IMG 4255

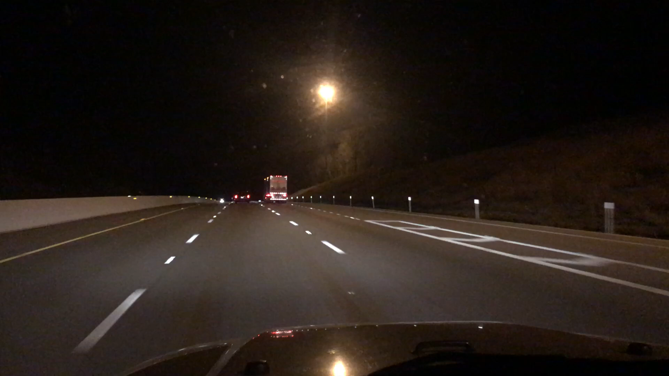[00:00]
We have a 2003 Jeep Wrangler. This thing drives absolutely amazing. Only 60,400 miles. Goes down the road with no hands.
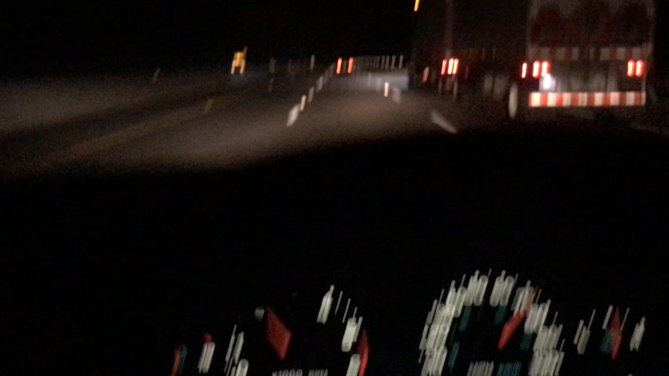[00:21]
75 miles an hour like nothing. Just a pure pleasure to drive. Well maintained,